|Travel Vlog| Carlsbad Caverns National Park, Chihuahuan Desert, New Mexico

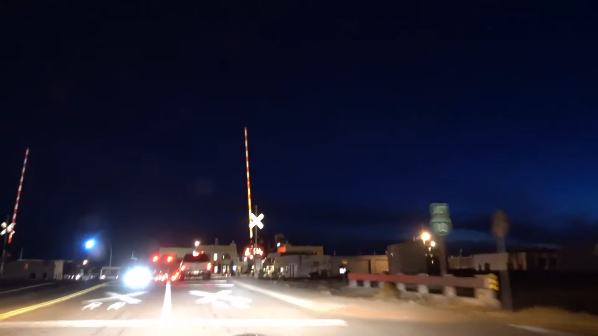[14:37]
Turn right on West Astor Street. Hotel El Capitan. I think this is their main street.
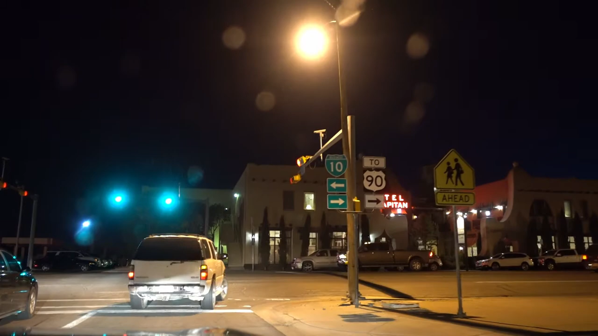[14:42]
Recalculating. Turn right on East Broadway.
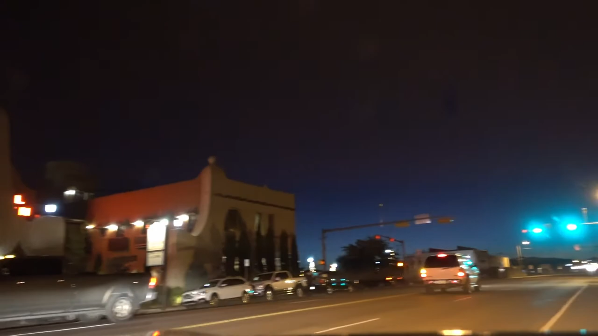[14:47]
It's okay. We can just see this street. Turn right on East Broadway. This is their main street. It's called Broadway for Christ. Continue 1.3 miles to address 1805.